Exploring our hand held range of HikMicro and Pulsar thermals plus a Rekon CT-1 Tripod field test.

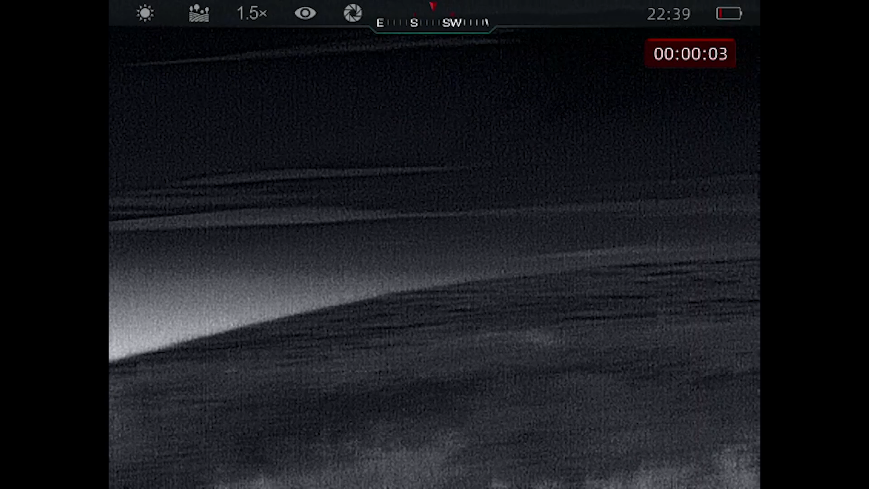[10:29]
It's here. It's up. Everything's there. It's really, really easy.
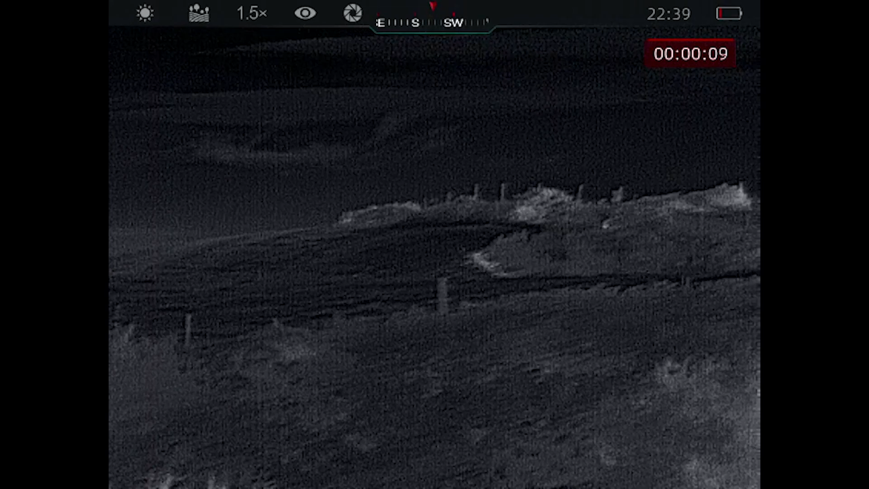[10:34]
Especially with the likes of the tripod, where the tripod's standing in front of you, your rifle's on the tripod, and your hand's free.
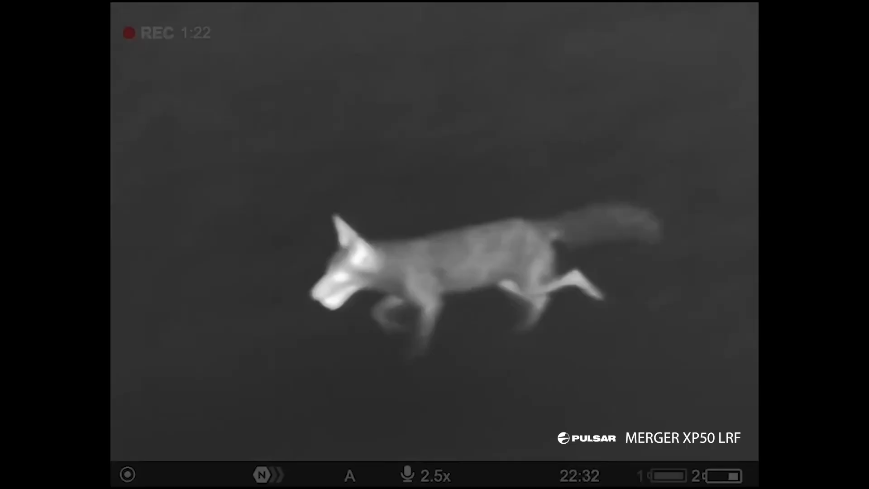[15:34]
640x480, sub 25, net D, now a 1000m laser rangefinder, boasting an 1800m detection range, in an ergonomic binocular configuration, you'll see your thermal lens,
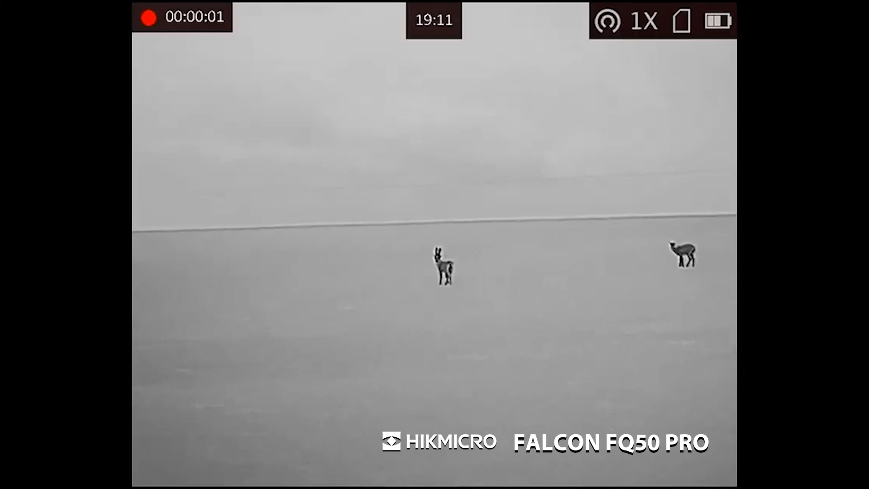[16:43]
away in the jacket, and there's a 2600m detection range, on these,
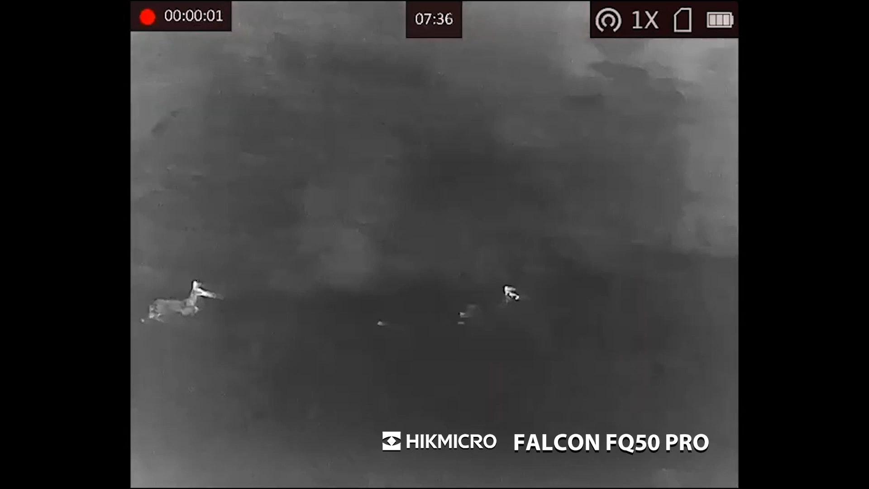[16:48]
and these are really popular, at the moment, nice, nice ergonomic design there, all the buttons are there, in the palm of your hand,
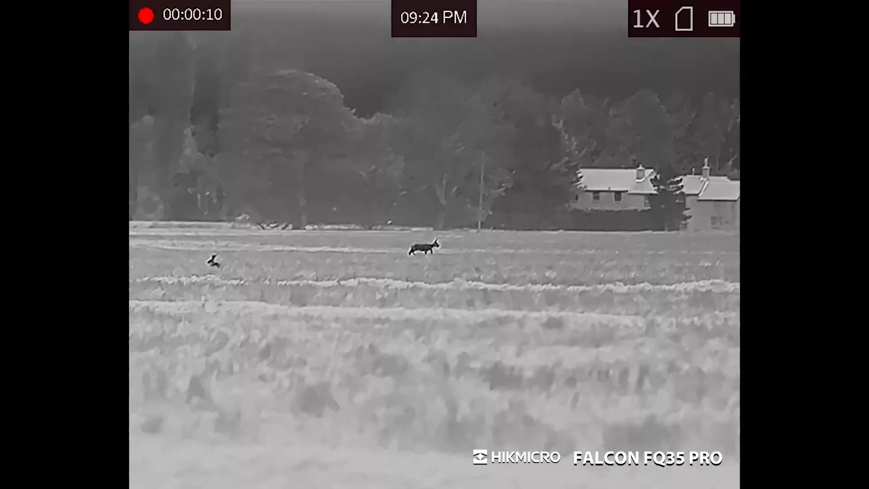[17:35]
is a 384 by 288, sensor resolution, still with a sub 20, net D, again, everything you get off the Falcon, same battery, same function,
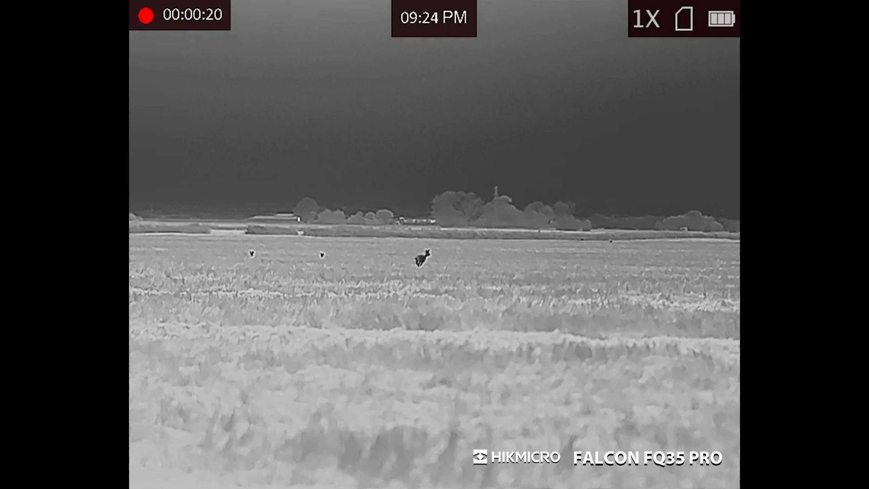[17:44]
same, same button design, layout, everything like that, and you get everything there, no laser range finders, on these ones, and then moving down, to something like the Axion, Axion comes in two models,
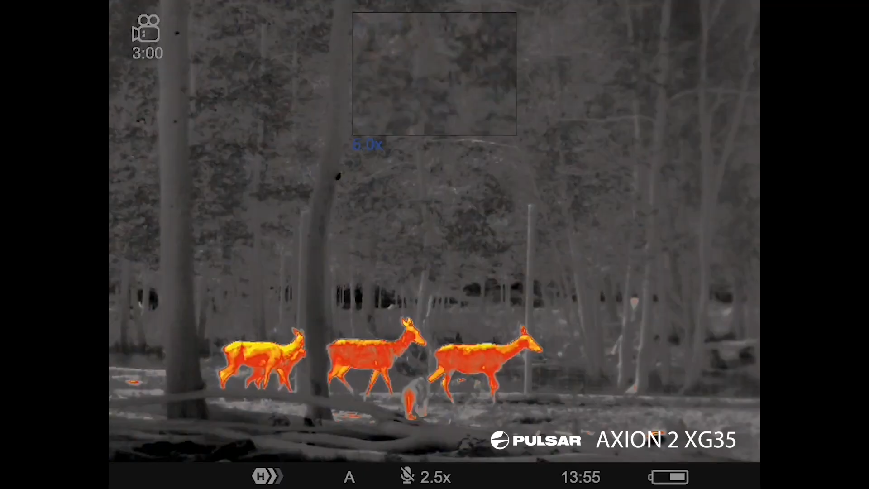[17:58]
this is the XG model,
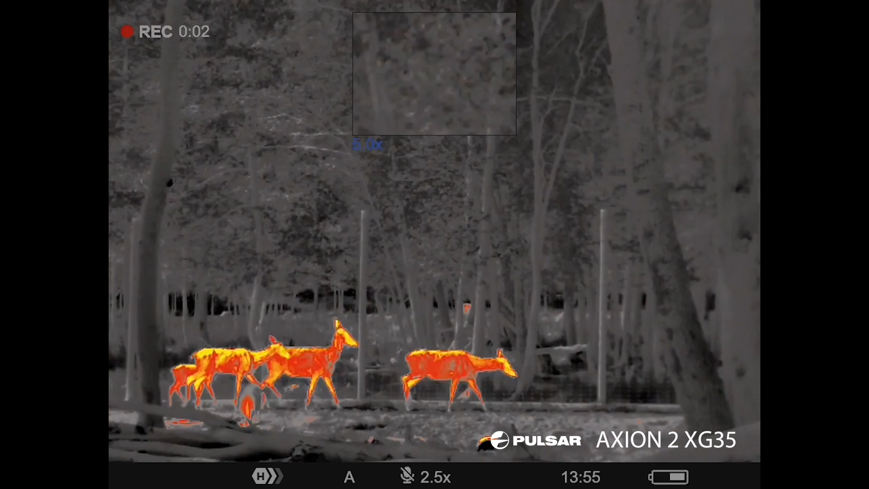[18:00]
which is a 640 by 480, sensor, and this is sub 40, net D,
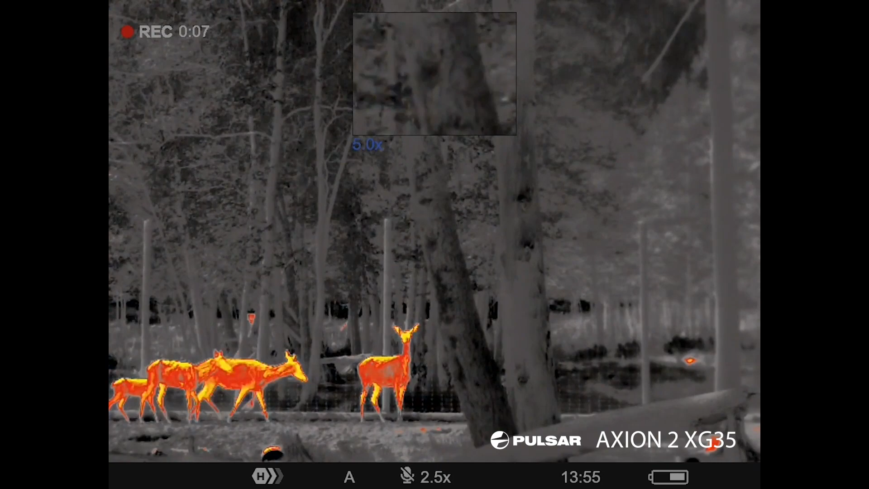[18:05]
and the beauty of the XQ, is a 384 by 288, sensor,
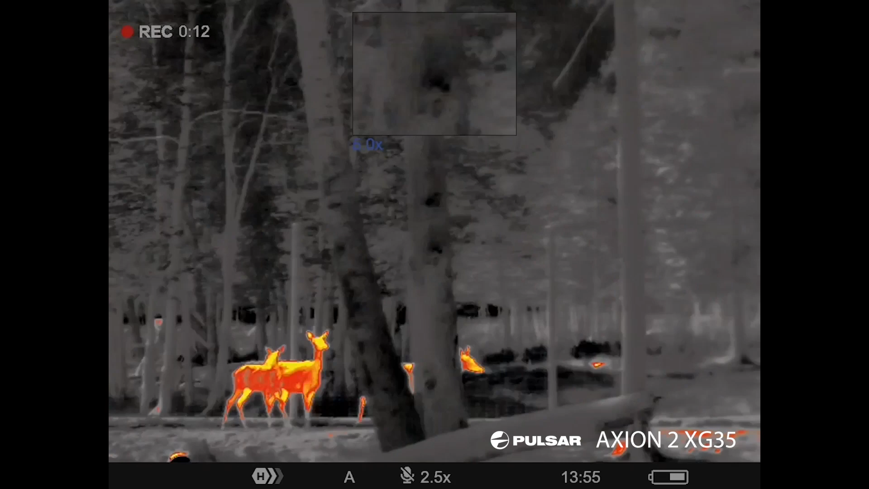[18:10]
but still with a sub 20, net D, at C Pro, but you get a laser range finder, on the side of these, so, which,
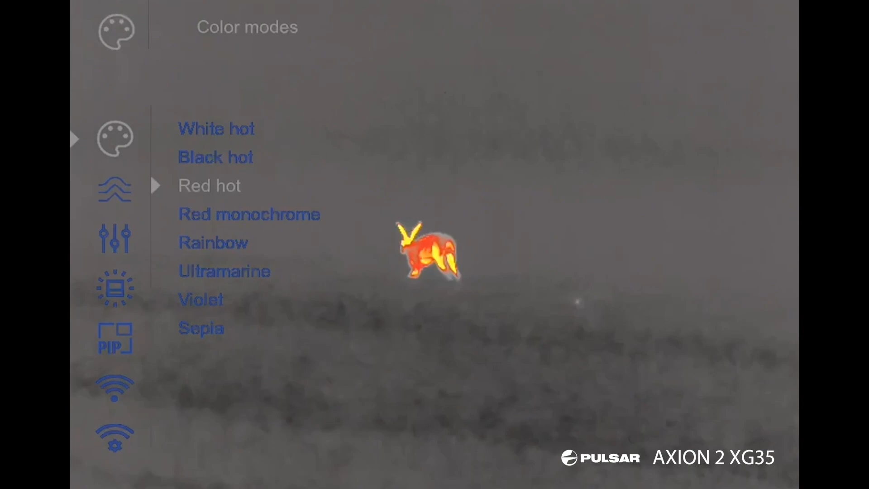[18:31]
up to a times eight magnification, 1000 meter laser range finder,
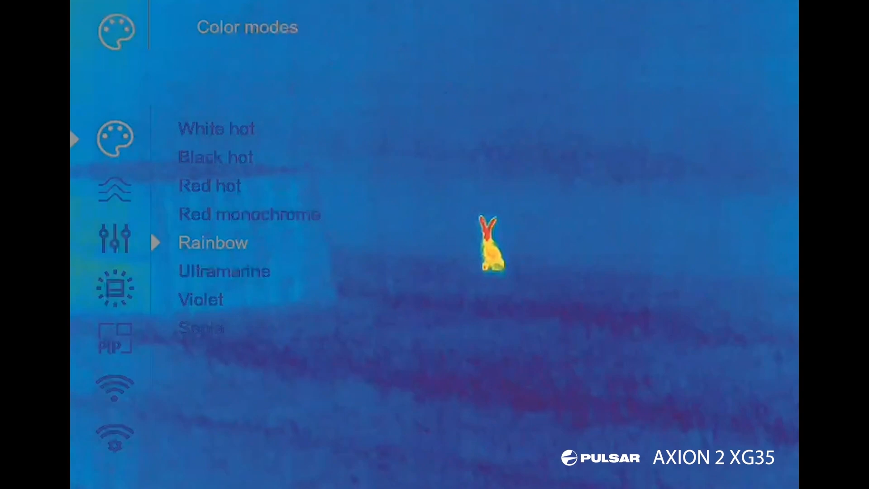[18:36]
from a, all from a little handheld, monocular, powered by, APS5 battery system,
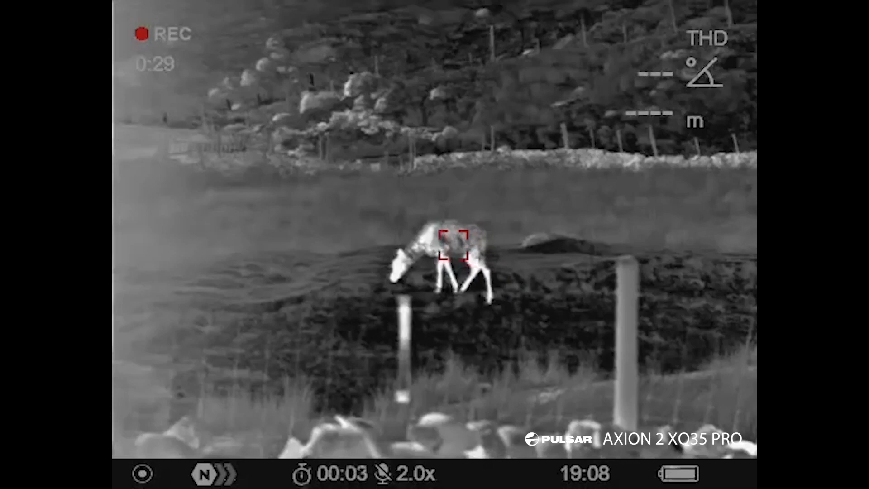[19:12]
the XQ35 Pro, LRF, and non LRF, so, they're all just, slightly different, I run a test, on these two, side by side, what you do get, with the 640, resolution, is the ability, to zoom in, ever slightly,
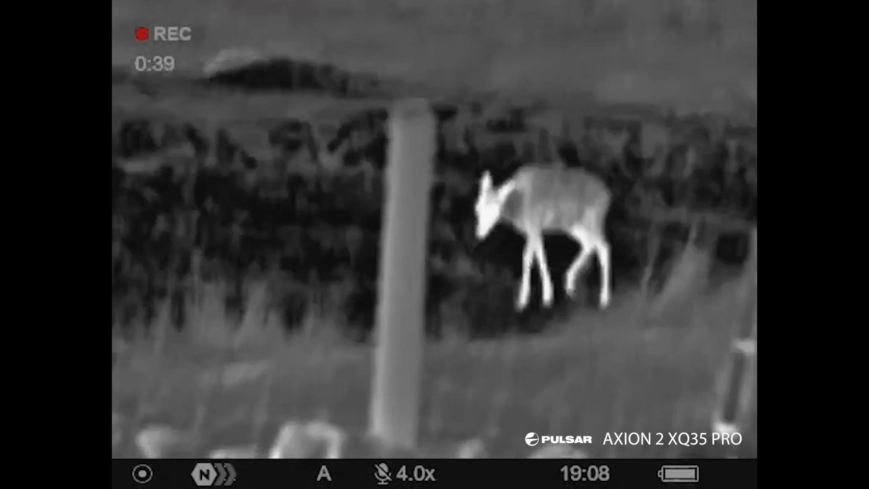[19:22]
and not get so much, pixelization, but what you're getting, with the Pro version, is, a slightly clearer image, due with being, sub 25 net D,
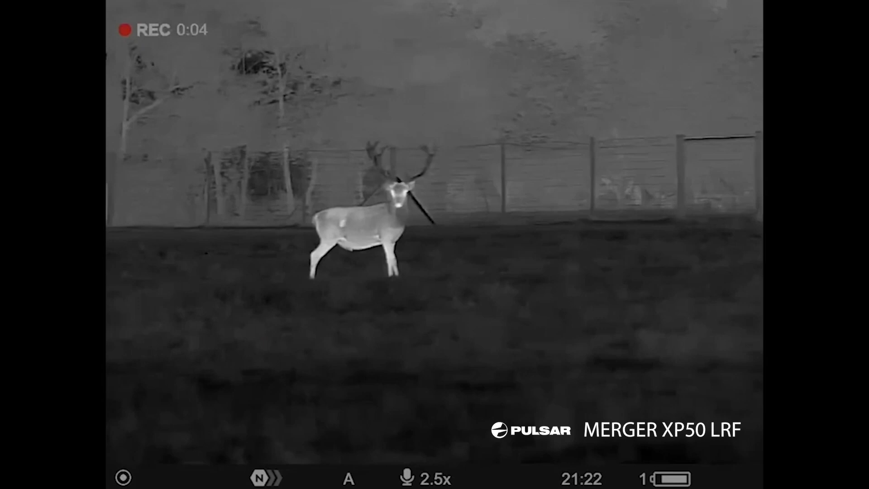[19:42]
sensor resolution, with, sub 25 millikelvin, 1000 meter laser range finder, binocular configuration, now, there is a, there is another model, up from this, the XL, that's a HD sensor,
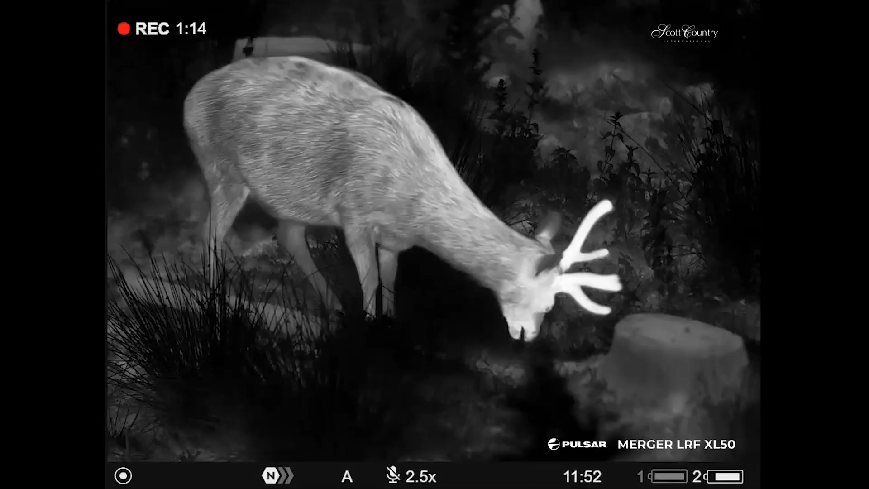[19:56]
in that, it's a 10 by 27 by 768, sub 40 net D, on the XLs,
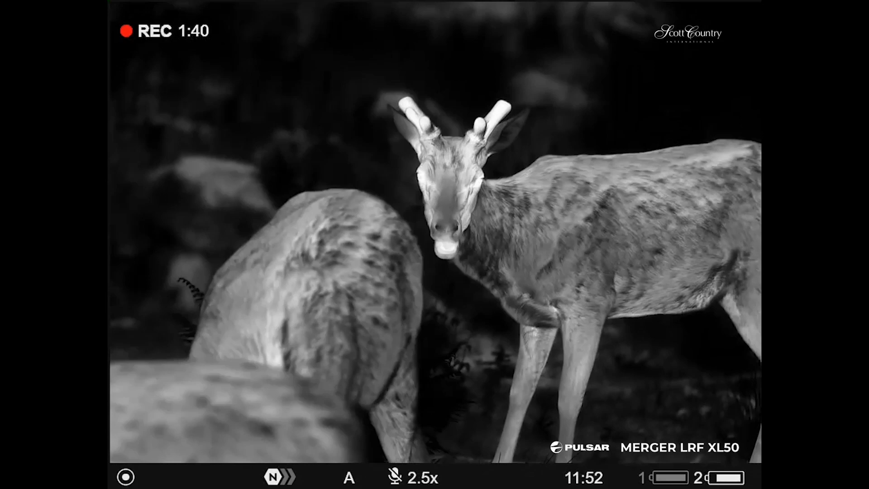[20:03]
we've not got, a sample here, to show you today, but, you'll be able to see them, at the shooting show, next week, just recapping down again, from, the Falcon, to the FQ50, the FQ50, you've got, the monocular design,